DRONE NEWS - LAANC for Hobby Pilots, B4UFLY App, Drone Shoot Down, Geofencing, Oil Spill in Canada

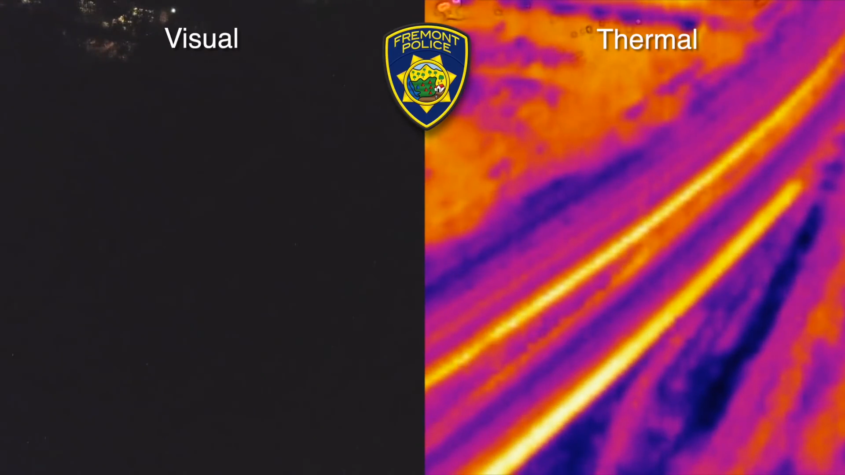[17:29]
The police got involved. They sent the drone up. And if you look at the footage, you can see that this particular FLIR camera doesn't provide that much resolution. But the drone operator must have been quite experienced because he picked out the
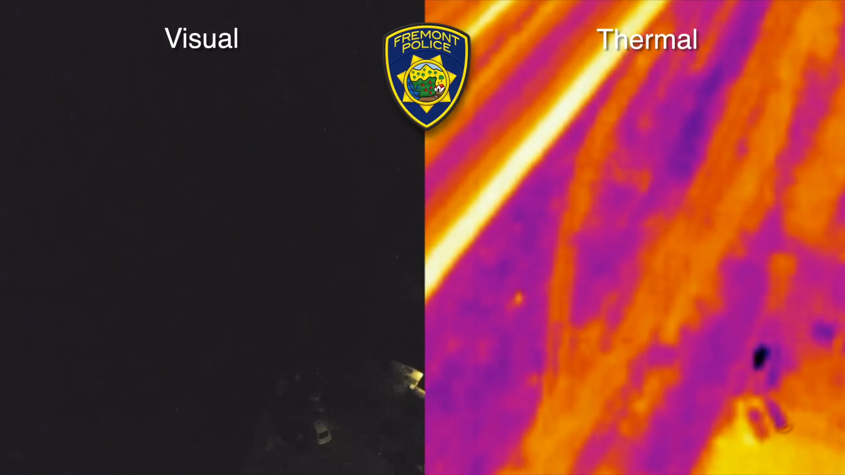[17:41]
human body in all the footage fairly quick. And then he used the light on the DJI Enterprise or DJI 2 Enterprise to actually direct the police officers to the spot as well.
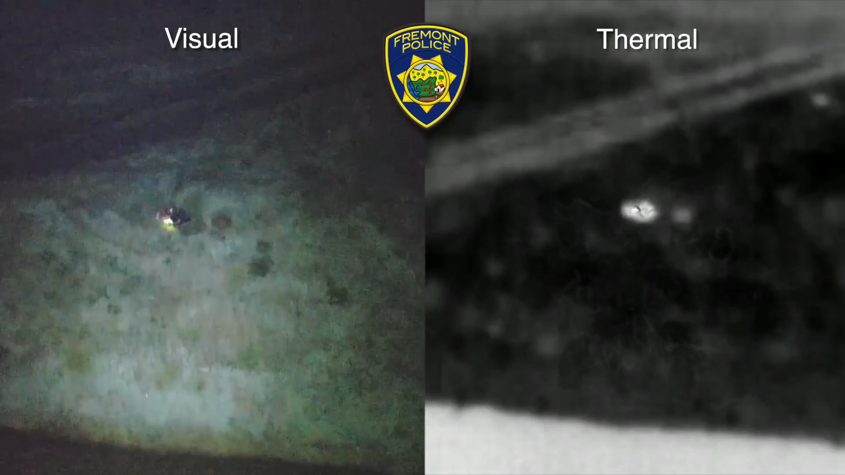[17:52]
And then the students,
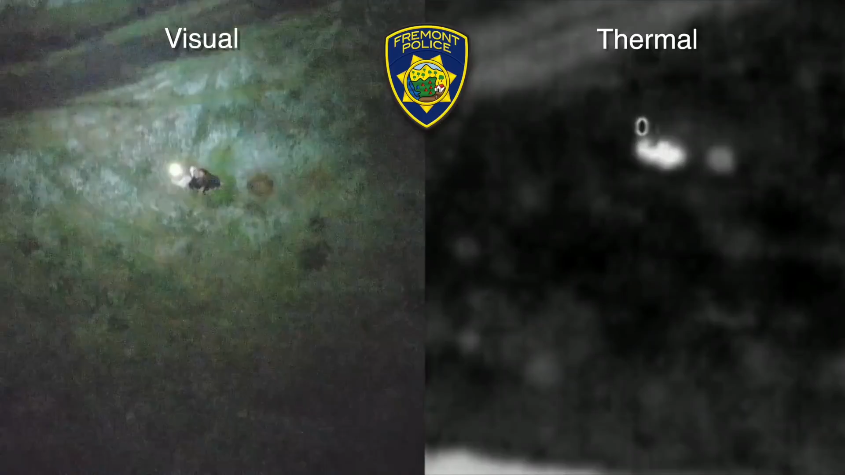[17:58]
the friends who were also involved in locating this missing person had already found the guy. So they were able to bring him back. He wasn't injured or anything, so it wasn't a life-threatening situation.